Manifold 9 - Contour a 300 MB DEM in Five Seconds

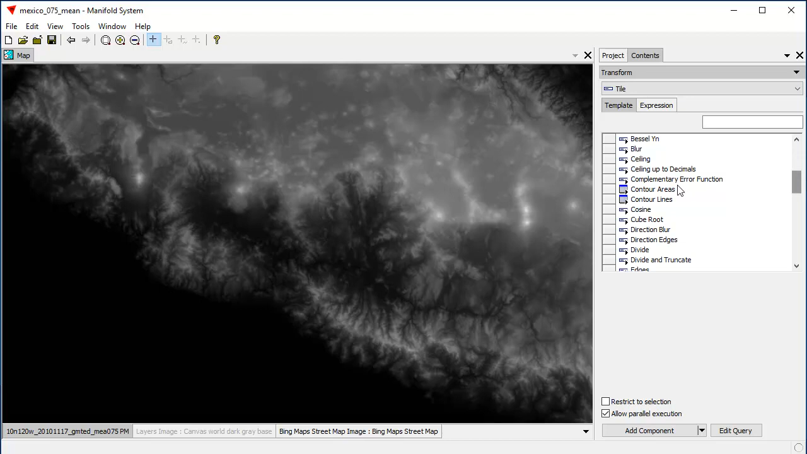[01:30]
we use one of these two new templates, for example, contour areas. Contour areas will create area contours initially with a preview from a minimum height of 0 to a maximum height of 100 with a step of 10.
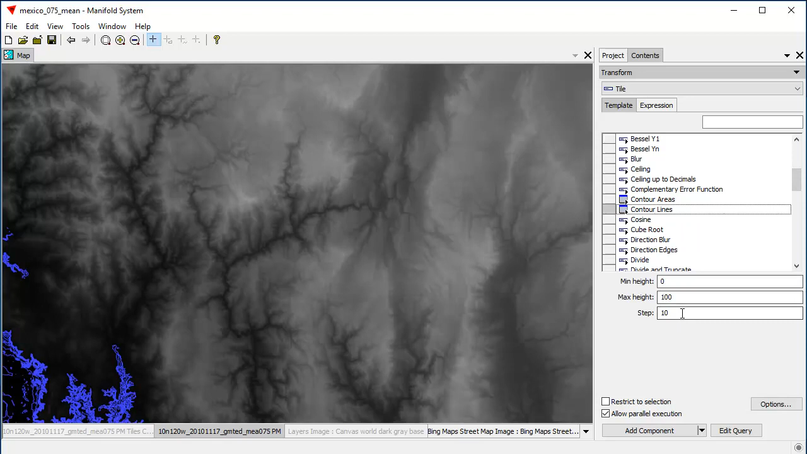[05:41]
And we'll use steps of 500. And we'll go to max height of 5600.